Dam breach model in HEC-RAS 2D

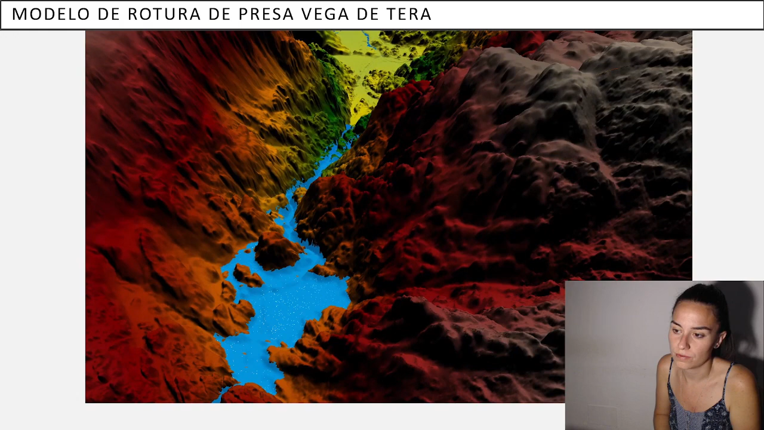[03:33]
so we can see the water flowing down through the valley and reaching town and expanding through the lake